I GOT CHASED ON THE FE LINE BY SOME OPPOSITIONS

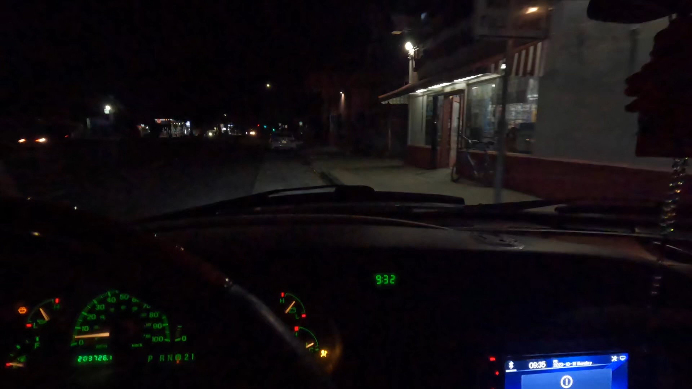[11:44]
That's left turn yield on green. You know that, right? Yeah, but you know how when the signal turn? Yeah.
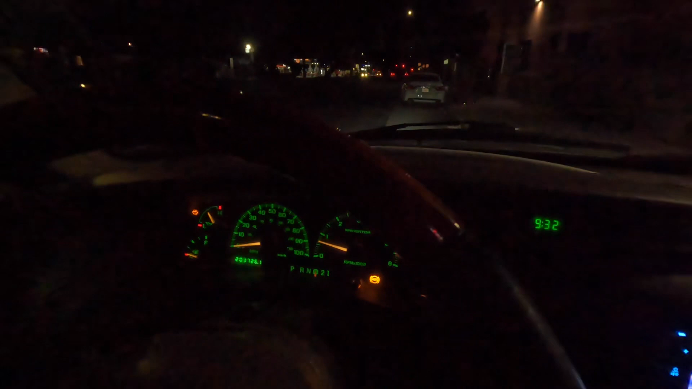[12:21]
That's all it is. You don't get a solid arrow right here. This these doghouse lights. I don't know why they put it like that for us. People still be crashing around here. But it did kind of slow up the accidents.
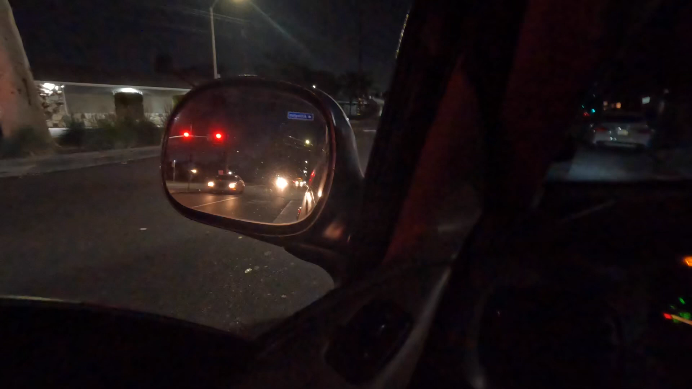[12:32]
I haven't seen no serious accidents around here since they put them lights up. Yeah. I haven't seen nothing. Yeah. Hey, be careful. I got my shit up in here. Hold on. No, I don't know.